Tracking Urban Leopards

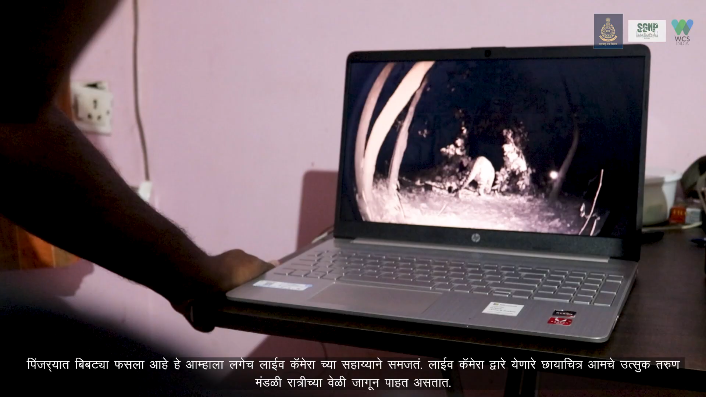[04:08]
The moment she's trapped, we come to know because we put these live camps, which our team of very dedicated youngsters are watching.
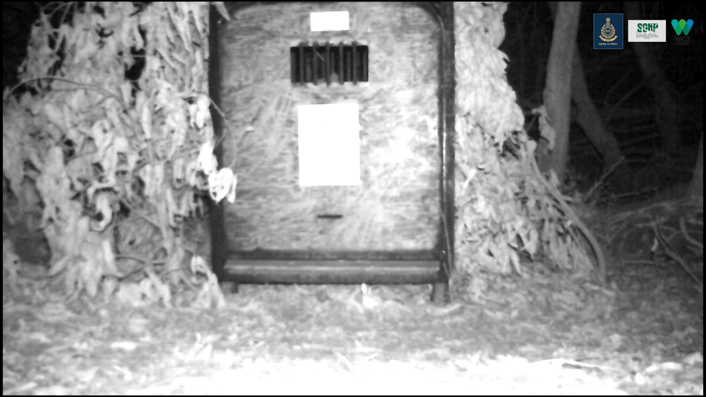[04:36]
The moment it is trapped, they know.